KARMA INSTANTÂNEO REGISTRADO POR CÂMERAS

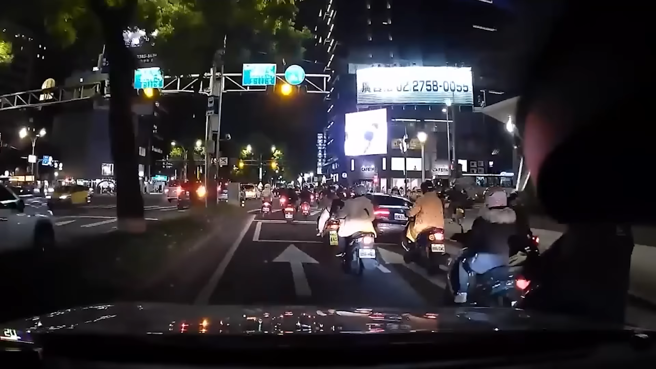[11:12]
Saiba que há 2 minutos, esses 4 indivíduos passaram em um sinal vermelho.
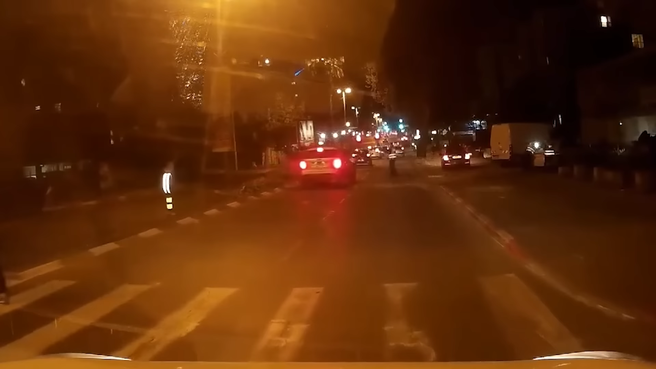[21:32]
E ele acabou tendo que parar de qualquer maneira.